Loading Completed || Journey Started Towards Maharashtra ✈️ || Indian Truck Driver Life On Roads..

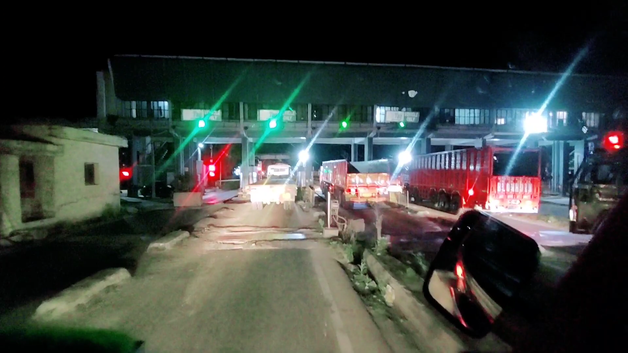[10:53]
सो गाइस फाइनली अभी हम पहुंच गए मंडी डाबो वैली बस, यहाँ पे रुके अपनी गाड़ी,